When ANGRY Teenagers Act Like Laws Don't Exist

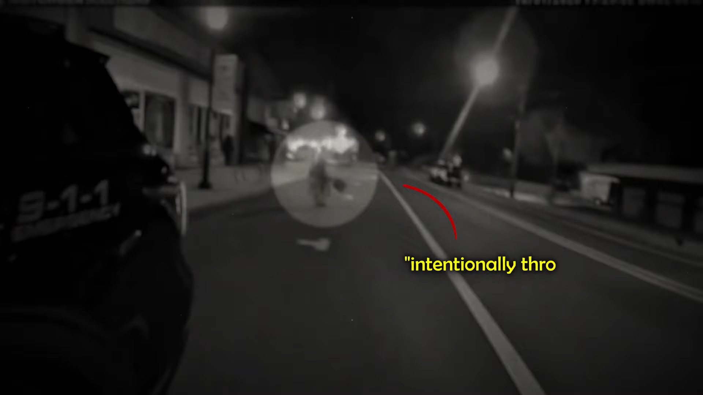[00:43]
and he proceeded to get out and confront the teens.